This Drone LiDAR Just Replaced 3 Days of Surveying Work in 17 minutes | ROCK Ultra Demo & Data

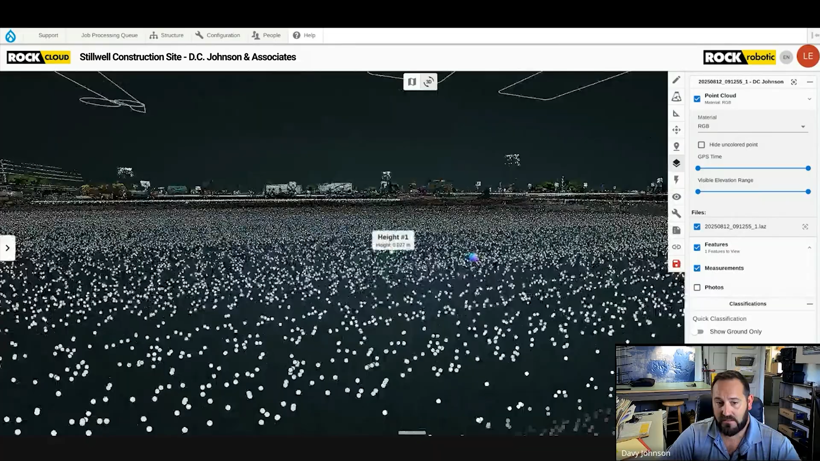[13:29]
So that we're making sure that our, that our light, our data is extremely accurate and we're getting down, uh, under a 10th, uh, of, of tolerance for that stuff.